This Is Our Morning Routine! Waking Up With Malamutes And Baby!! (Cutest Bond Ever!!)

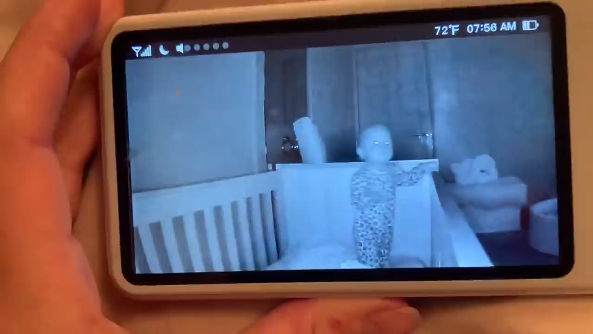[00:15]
Spooky. Tom's away to herself. I'm gonna go get Mia.